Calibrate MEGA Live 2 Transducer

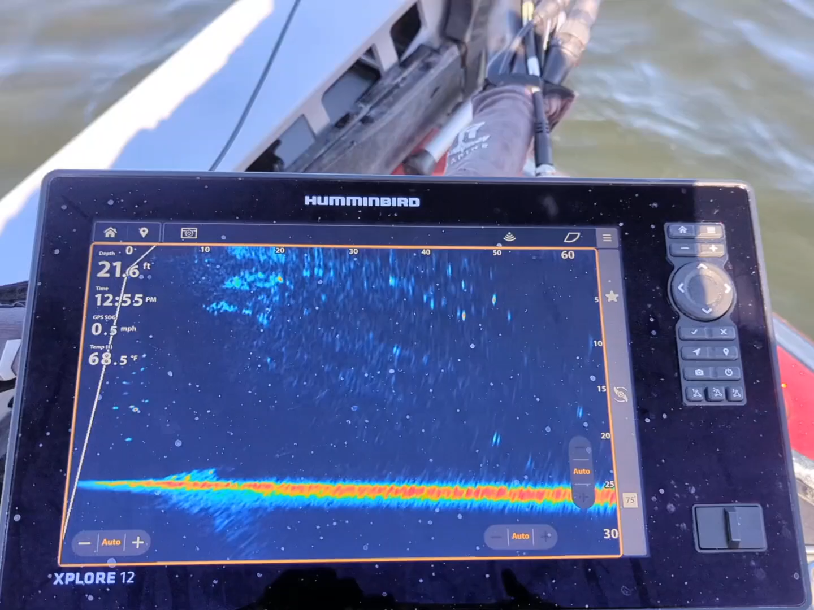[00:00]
On screen: depth 21.6 ft, water 68.5°F, speed 0.5 mph
Alright, I'm going to show you guys how to quickly calibrate your Megalive 2 sonar. It's really simple. It's going to set your transducer up to be sort of at its optimal settings within the head of the transducer, and then you can still change everything from there.
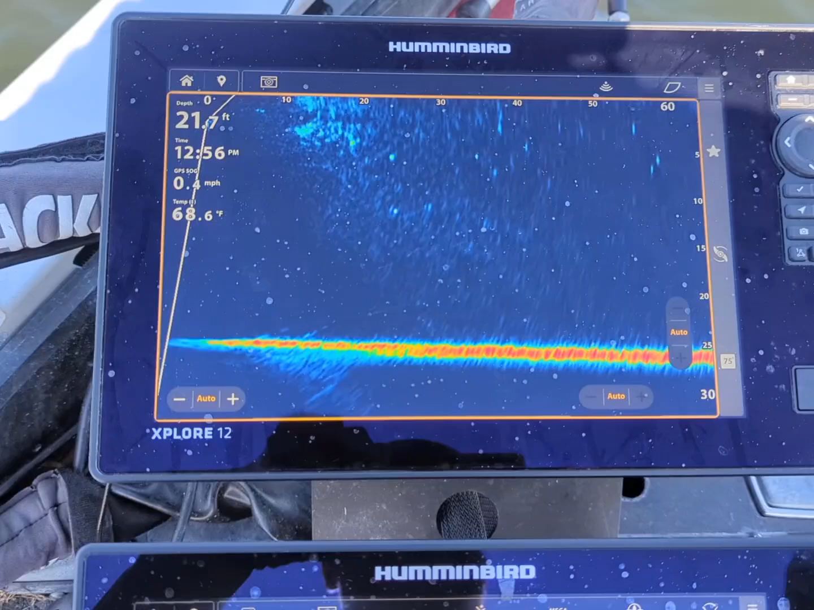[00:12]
On screen: water 68.6°F, speed 0.4 mph
It's not something you have to do every time you hit the water or anything like that, and you can also toggle it on and off. So here we go. Go up to these lines.
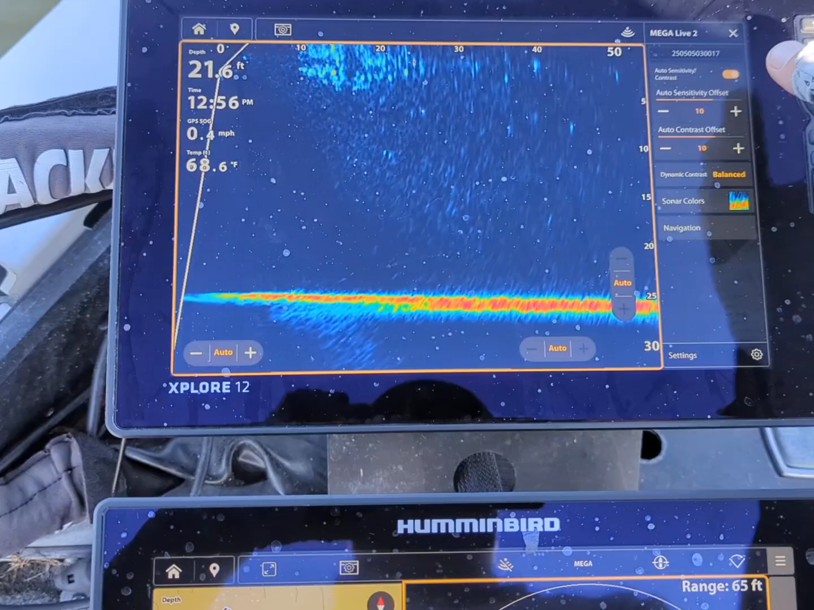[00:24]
On screen: depth 21.6 ft, water 68.6°F
Then you're going to go to settings down here. Go to installation.
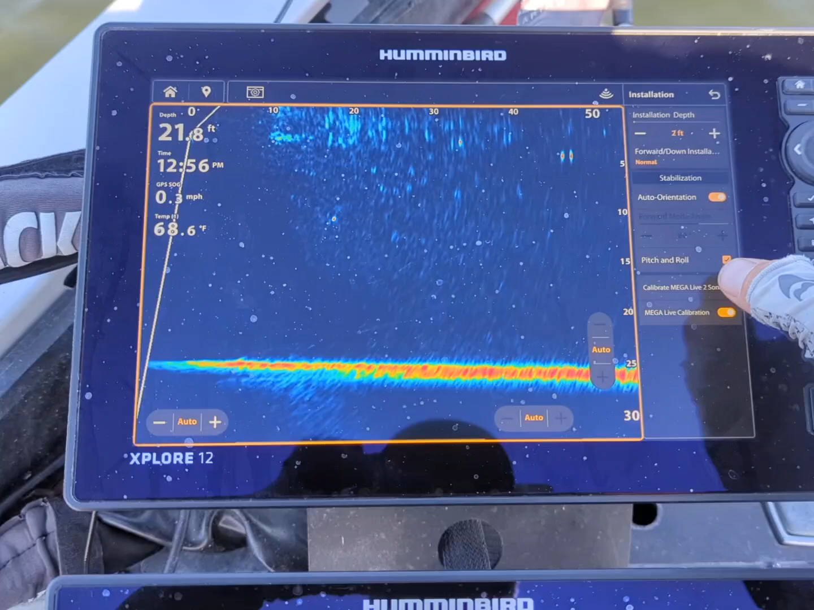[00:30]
On screen: water 68.6°F
Calibrate Megalive 2 sonar. Just a couple things.
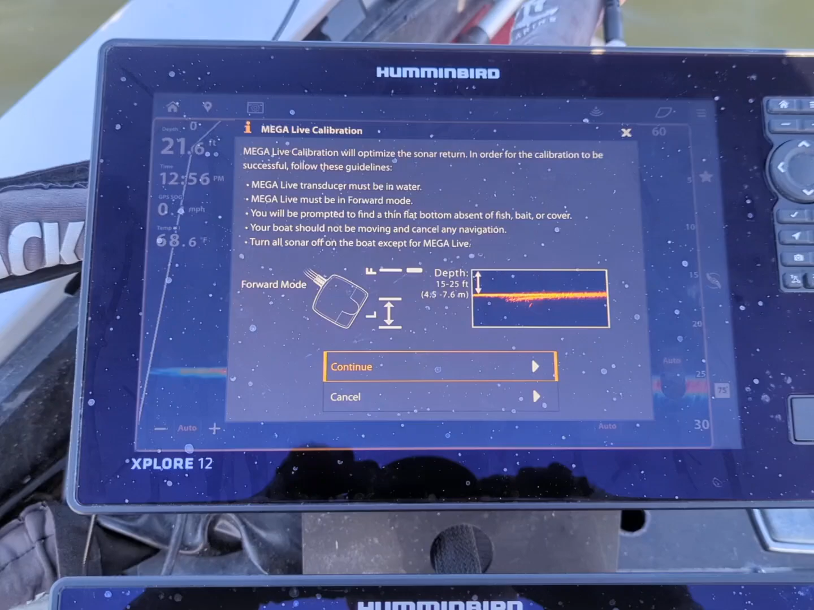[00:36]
On screen: depth 21.6 ft
You're going to want to have your Megalive in forward mode, obviously be in the water, and then you want to try to find a flat bottom with no fish, bait, or cover.
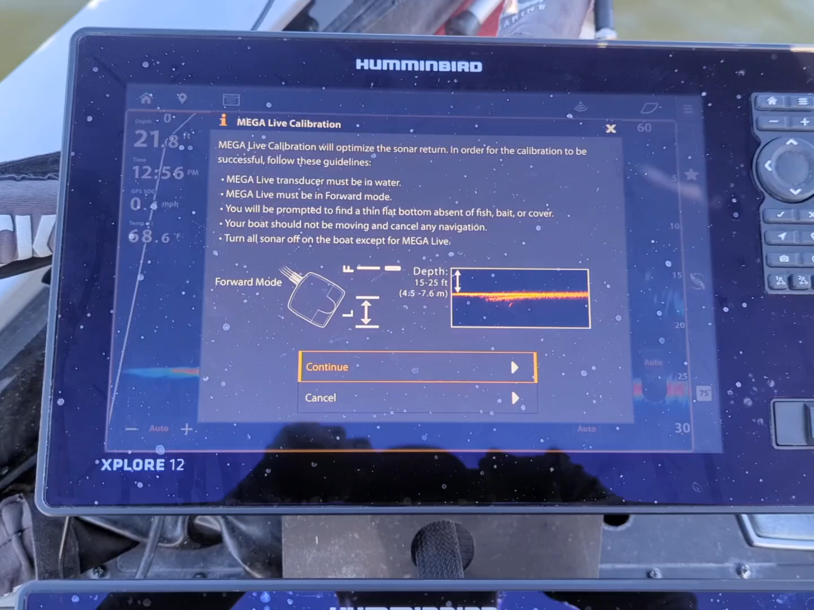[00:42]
On screen: depth 21.8 ft
That's about impossible to do here in Michigan right now, so we got some bait fish down there. Otherwise, it's pretty flat.
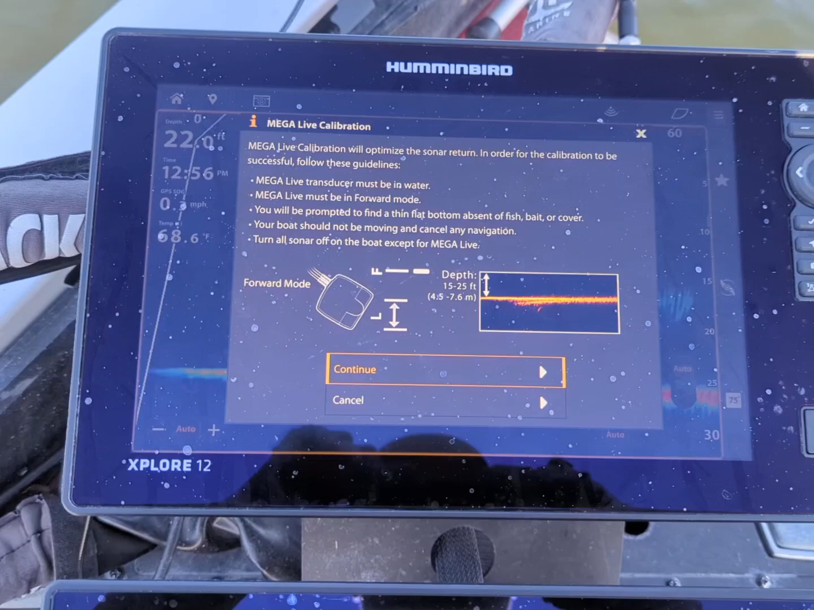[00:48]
And then try to do it in the morning when it's as calm as possible. We're here kind of in the middle of the day.
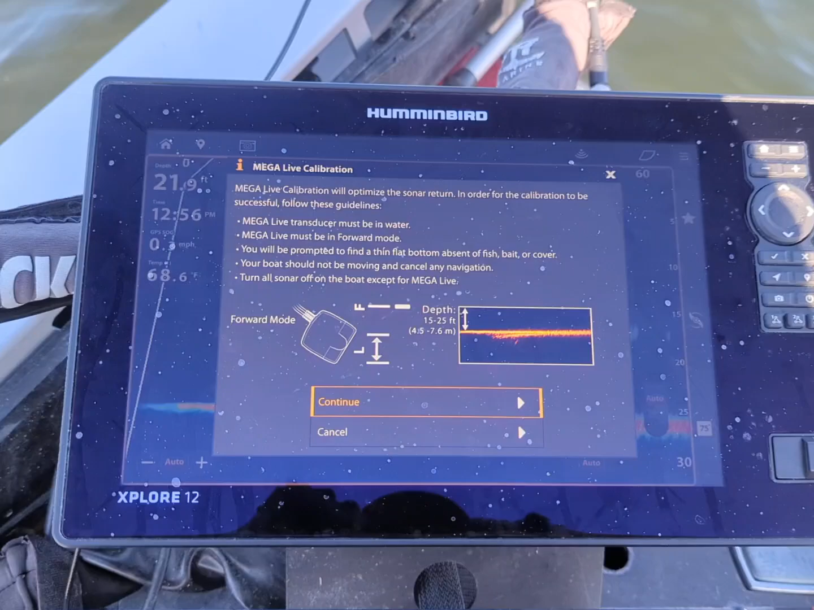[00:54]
It's not ideal, but we're just showing you guys how it's done, and then turn off all your other sonar.
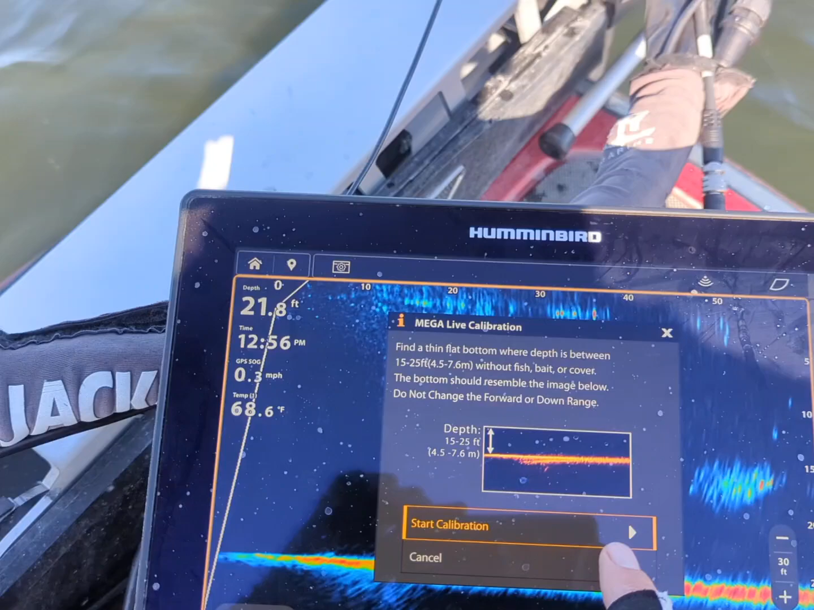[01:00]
On screen: depth 21.8 ft, water 68.6°F, speed 0.3 mph
So we're going to start our calibration here. We're in 21 feet. You want to be anywhere from 15 to 25 feet deep, and here we go.
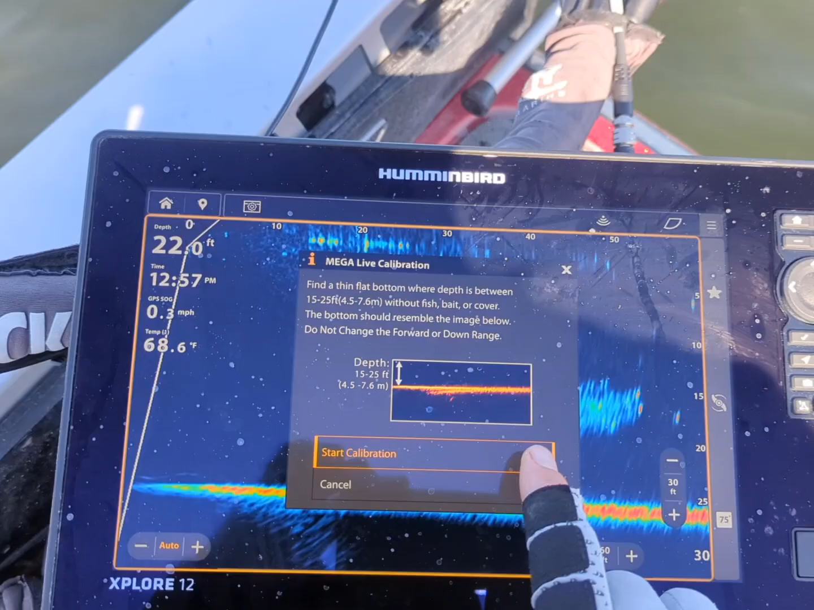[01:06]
On screen: depth 22.0 ft, water 68.6°F
It just takes a minute or two.
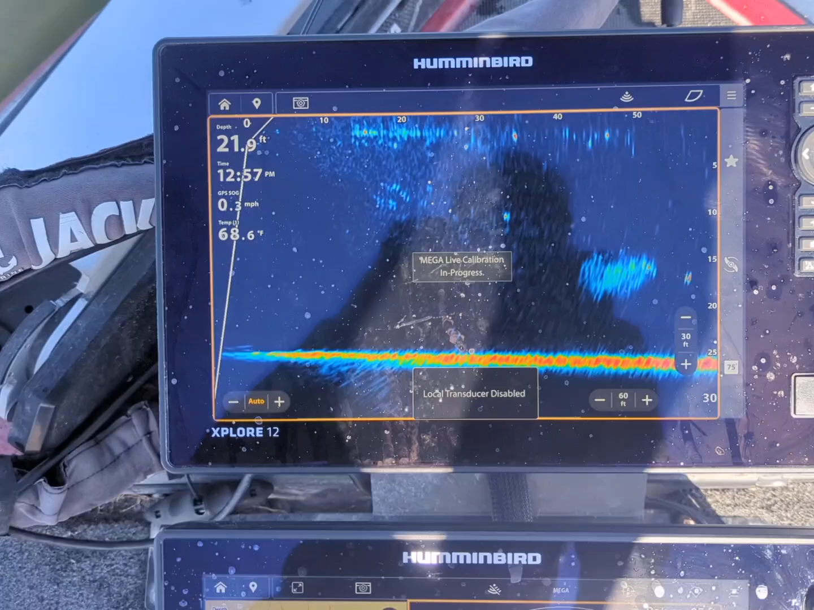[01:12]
On screen: depth 21.9 ft, water 68.6°F, speed 0.3 mph
I'm not going to make you guys sit through it, but it will prompt you and say calibration is done, and after that, you're good to go. You're good to go.